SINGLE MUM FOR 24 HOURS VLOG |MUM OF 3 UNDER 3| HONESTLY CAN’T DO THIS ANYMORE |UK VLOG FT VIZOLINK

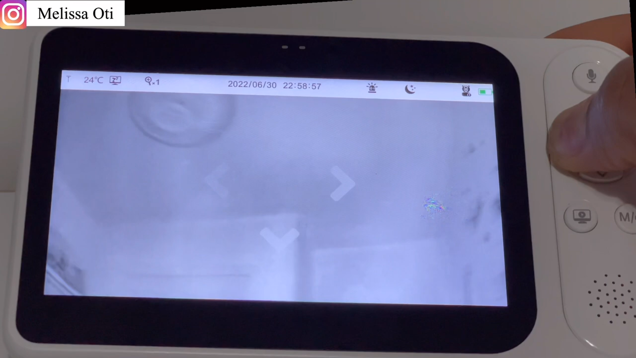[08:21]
That is how amazing this camera is. Now, this camera also has the talk mode feature that helps you to interact with your baby or to suit your baby. Watch hey, out. Hey, baby. How are you? Hello. Hey, baby. Can you hear me? Believe me, this camera is very amazing. I love all the features.
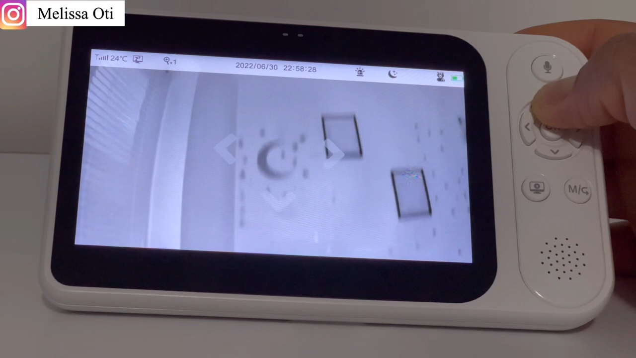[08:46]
Now, obviously, it's echoing because I'm very much close to the camera. Now, let me wow you one more time.
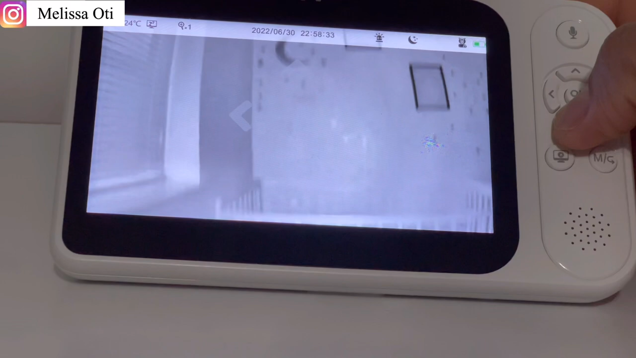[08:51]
It can read up to 62 gig local storage card,
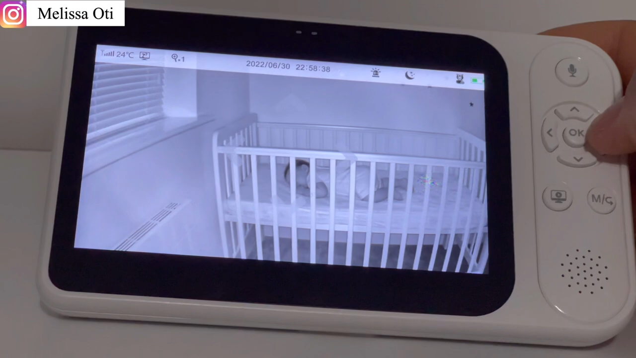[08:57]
and it comes with an inbuilt 32 gig SD card.
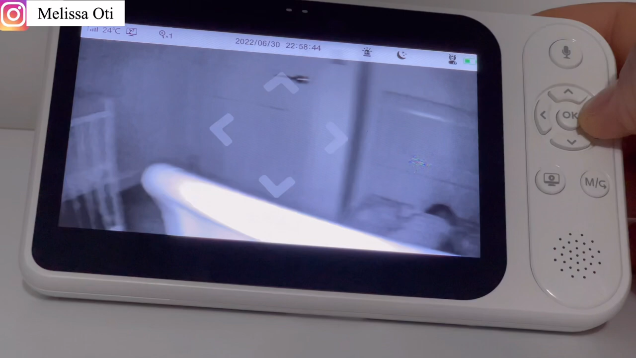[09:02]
Now, this helps to automatically save pre-recorded videos just in case you want to revisit and know what your
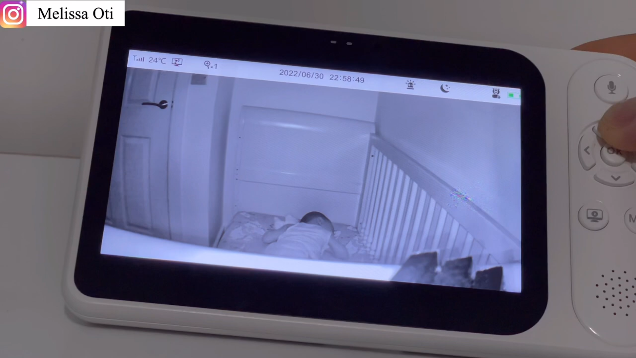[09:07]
baby was up to at a particular time when you were not with the monitor.